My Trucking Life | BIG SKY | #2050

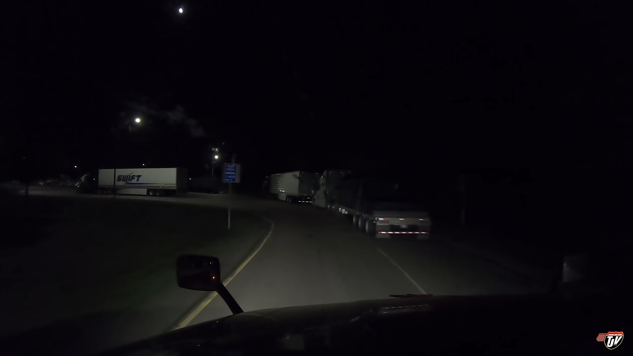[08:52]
Continue on this road for 166 kilometers. I'm in a rest area, Karen. How big do you think this rest area is? Oh, there's a spot for us right up there. Right under the light. Nice. Very nice. Right up here in the back. In front of this guy with his fancy curtain side trailer.
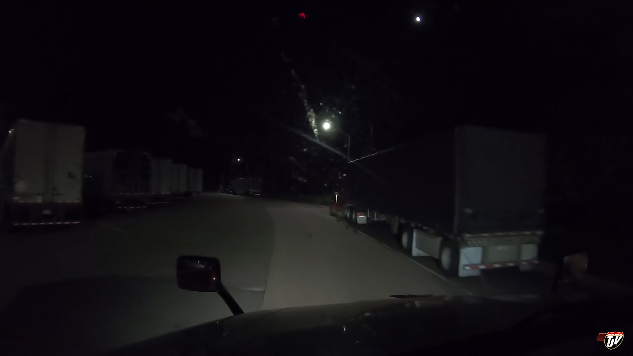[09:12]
That's a fancy tarp job. Probably took him a while. Alright, right in here. Actually, you know what? There's another one available right over there. No, I like this one. Just had to avoid that.
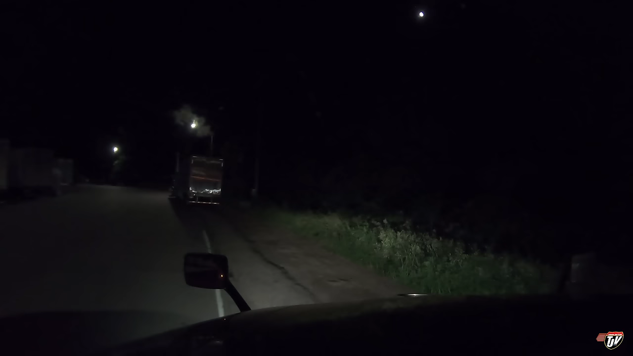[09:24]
Oh! Never mind. Hit it anyway. I'm just gonna avoid that pothole. Truck eating potholes. Truck destroying potholes. How about that? I'm just gonna parallel park myself in here like a boss.